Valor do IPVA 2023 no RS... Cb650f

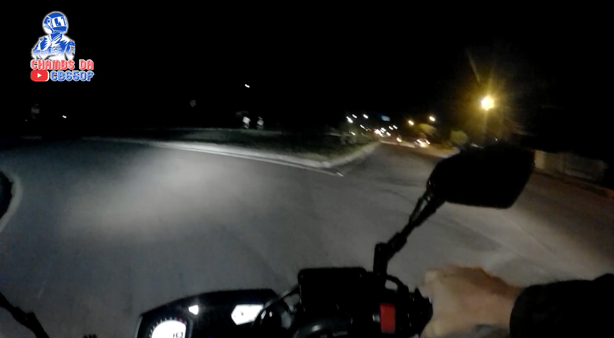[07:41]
O que que o outro passou reto, cabeçudo? Não...
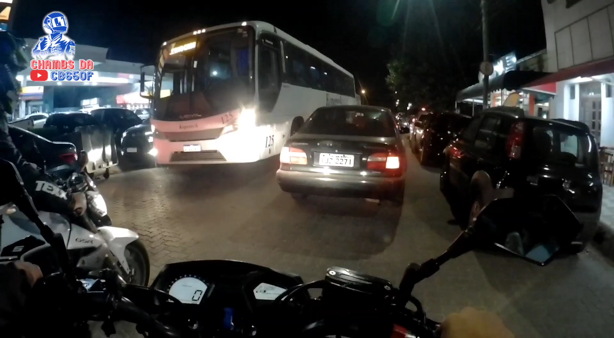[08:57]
Ah, está demais o trânsito hoje aqui hein...